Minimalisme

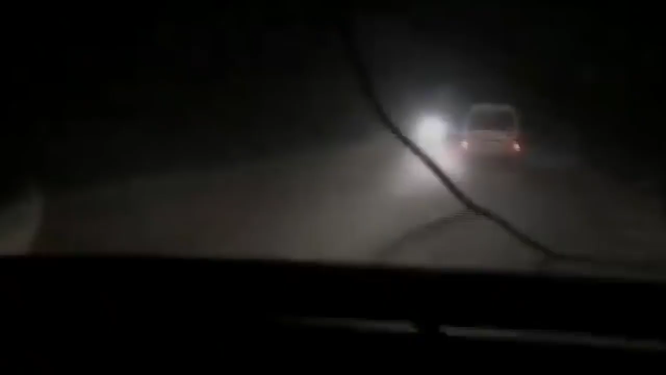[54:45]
We arrived at night, a spine-rattling ride down a single, mangled road into a city under siege.